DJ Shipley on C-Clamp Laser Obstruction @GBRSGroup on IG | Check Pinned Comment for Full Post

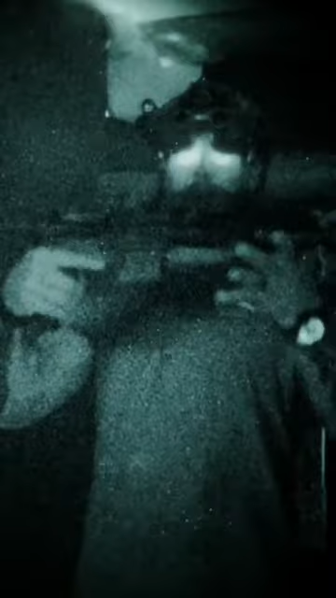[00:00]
Alright guys, so laser obscuration 101. If I drive this thing out and I'm running around this configuration and I go to depress my laser, this is what it looks like from this fashion. You can see I'm not illuminating anything.
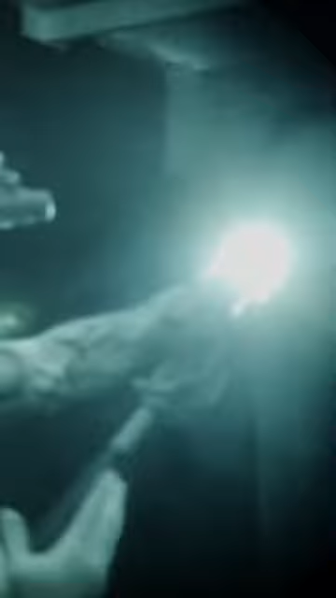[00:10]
It's not good. You're just not going to be able to see it. You're not going to be able to process.
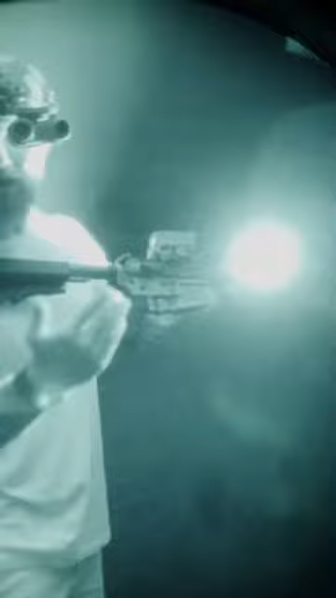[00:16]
You're not going to be able to target ID or see what needs to be done. You're just not going to be able to see it. So left-handed shooters, what happens when I drive this thing out?
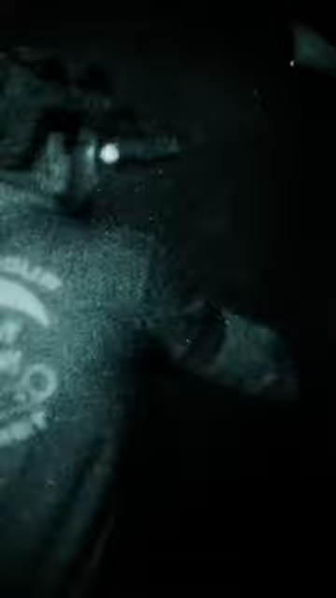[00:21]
This. I get a partially obscured optic or partially obscured flood because my thumb is in the way,
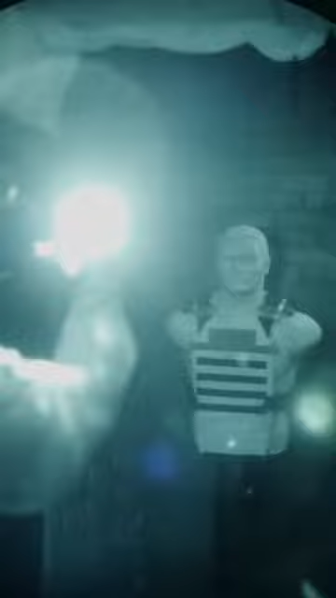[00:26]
but I get no IR pointer.
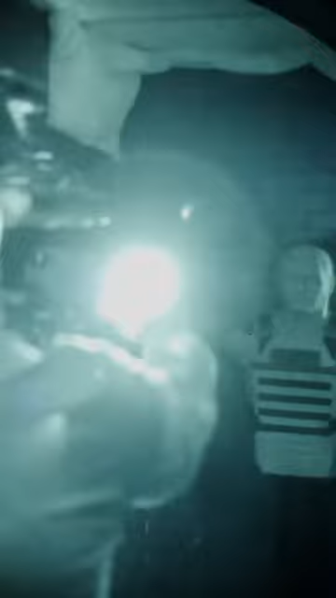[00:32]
So it should look like this and it doesn't because my thumb is blocking it. So for the C-clam grip, if we run our lasers back, this is what we're going to get.